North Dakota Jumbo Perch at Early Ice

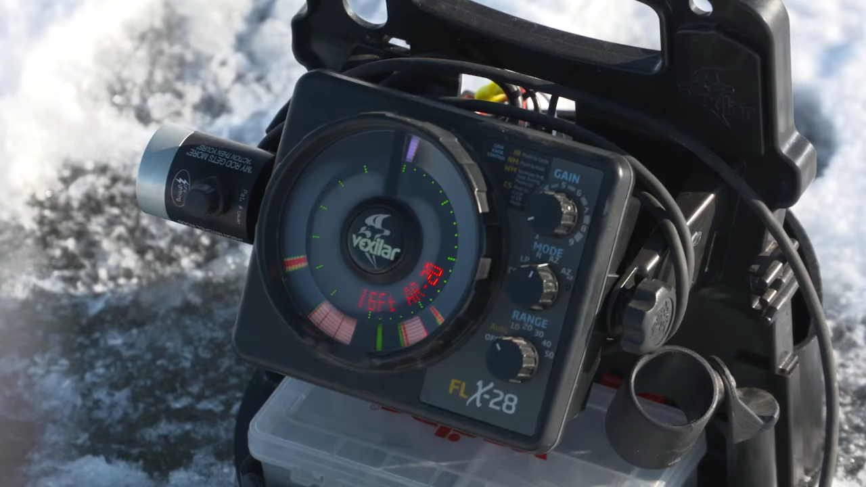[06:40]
See here, one little tip here. See how this bottom right here is fluttering? There's a fish on the edge of the cone angle, and this fish is being really reluctant. I'm assuming it's a very small fish.